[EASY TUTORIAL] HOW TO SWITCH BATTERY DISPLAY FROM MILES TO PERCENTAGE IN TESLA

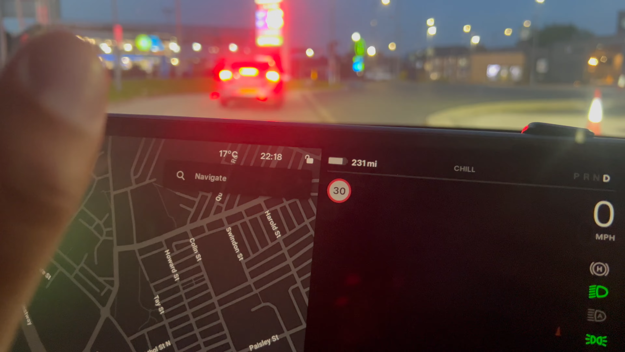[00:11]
miles remaining until the battery kind of reaches zero based on my driving style